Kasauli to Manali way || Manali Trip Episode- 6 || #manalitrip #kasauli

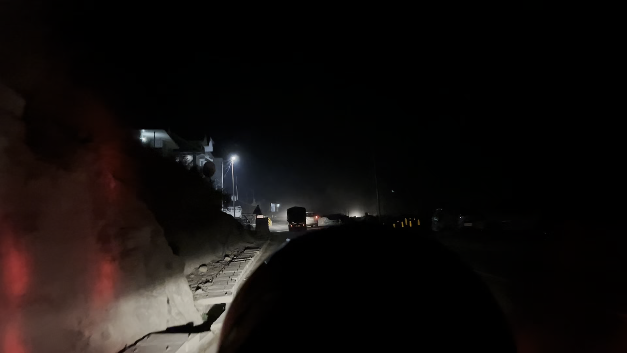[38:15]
35 किलोमीटर और है समथिंग, कुल्लू चलेंगे वहाँ पे स्टे कर लेंगे।
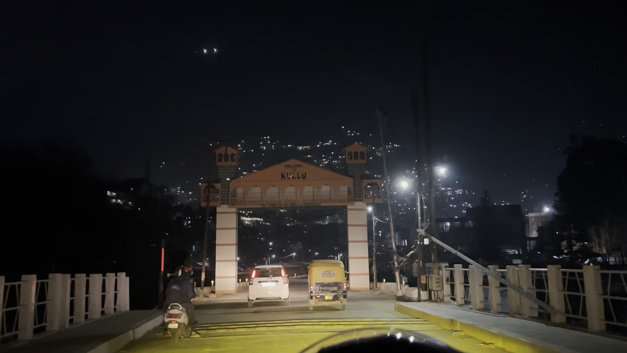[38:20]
तो फटाफट से पहुँचते हैं, तो फाइनली हम एंटर कर रहे हैं कुल्लू में, तो चलते हैं फटाफट से।